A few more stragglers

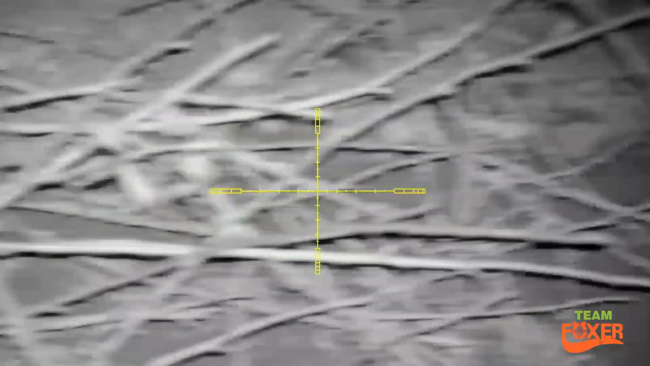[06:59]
Got that one smack between the eyes as you'll see on the slow-mo.
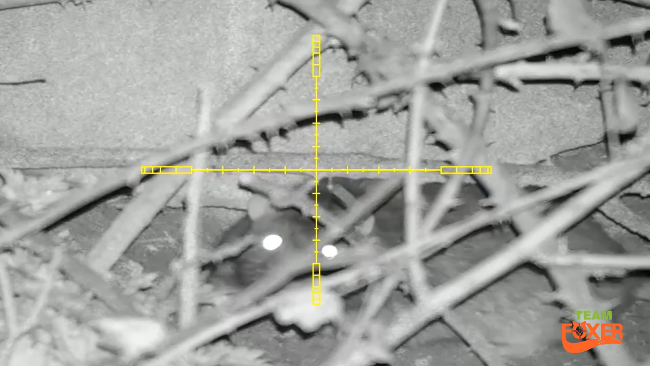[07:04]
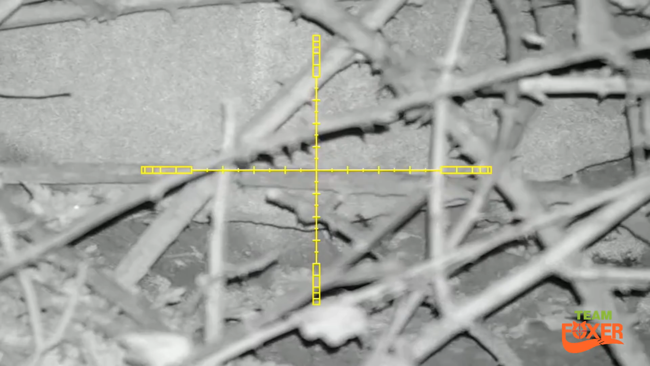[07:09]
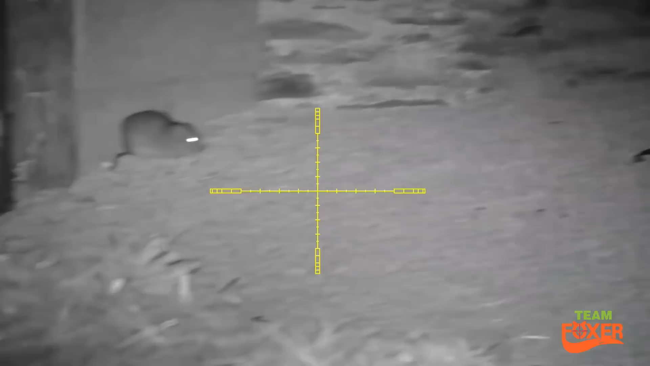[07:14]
A little bit of a blood spray off that one.
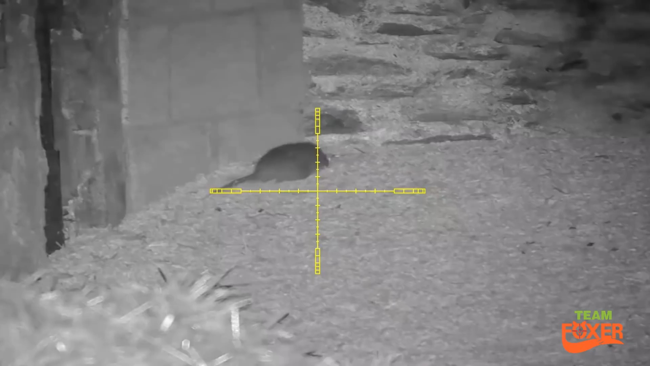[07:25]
Now cold.
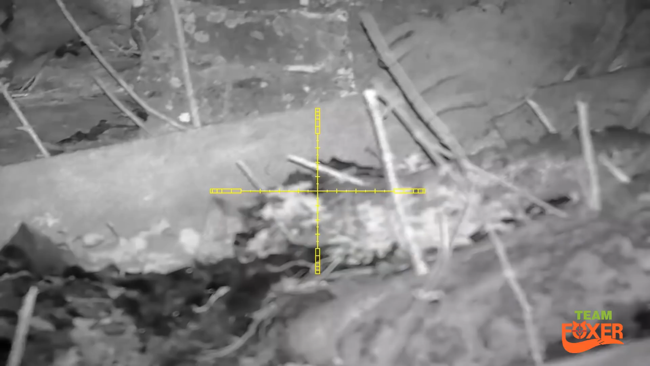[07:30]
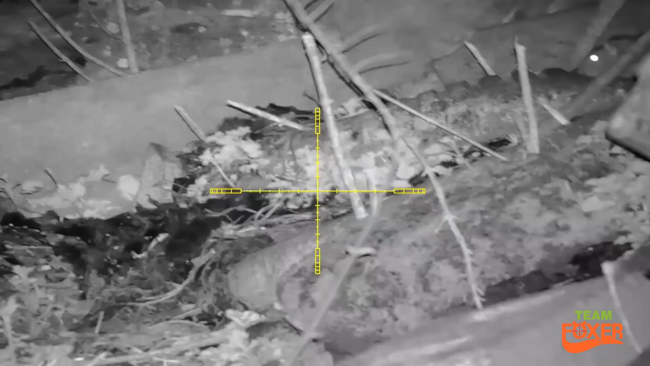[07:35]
The top of his head off on this one.
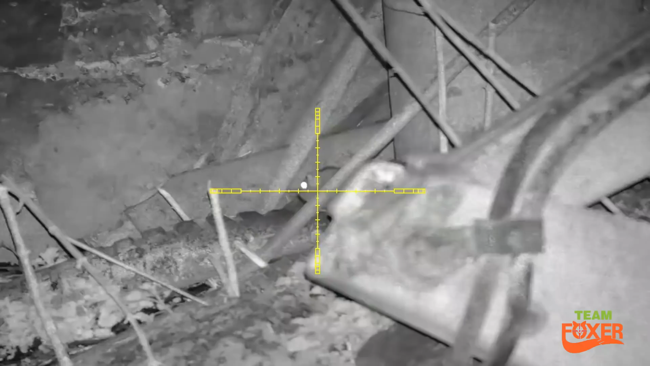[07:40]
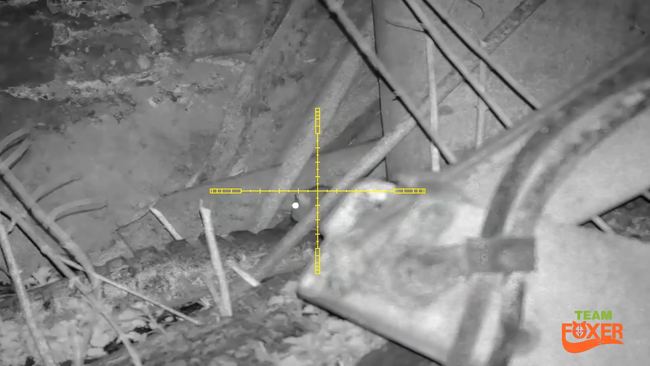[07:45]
You can see he left his brains behind.
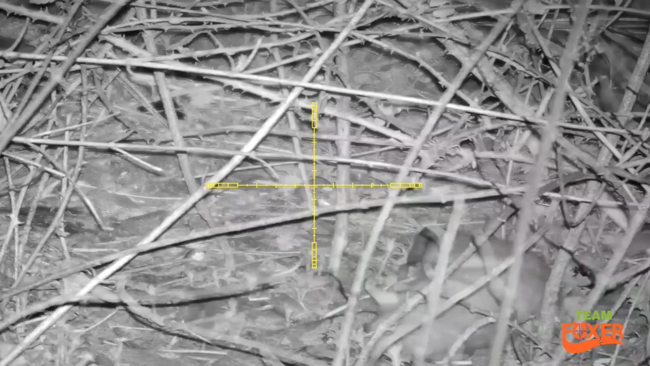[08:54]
it's the last one of the evening with a slow-mo on this one the pellet just landed just above its right eye its left eye even depending which way you're looking at it